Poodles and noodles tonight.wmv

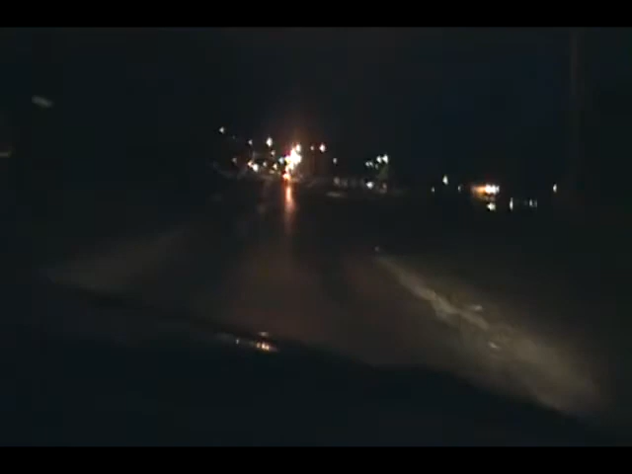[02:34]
Geez! Damn near there! I didn't know if we was gonna make it alive! This is a really classy joint we're going through! They must have got some rain there! Look at those tires! Yeah! Wonder what that guy does for a living! Huh!